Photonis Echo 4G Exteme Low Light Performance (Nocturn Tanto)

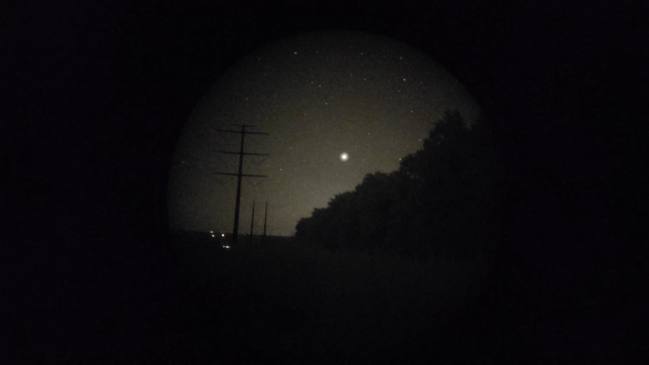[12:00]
all right so this is with the onyx filter now it looks a little darker around the edges through the phone than it does to the naked eye looking through the pbs 14 or the the tanto but um yeah it's uh
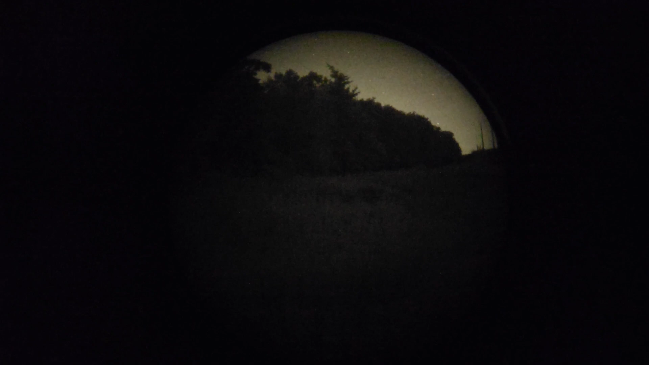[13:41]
there's none but if it's this dark you're probably not going to see much down under the canopy with the onyx filter but let me go ahead and i'll pause this right here and then i'll cut back in when we get underneath this canopy down the road so
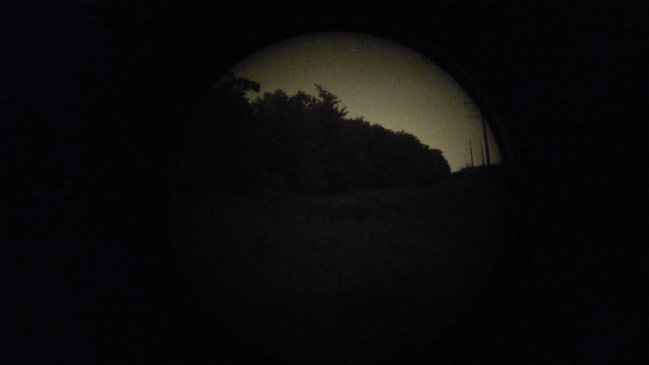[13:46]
all right so i'm in another darker area not as much ambient starlight that's able to filter in because of the my surroundings the foliage around me i am in an area where the canopy is somewhat removed but you still can't see you just couldn't make anything out with that onyx filter at least not through the phone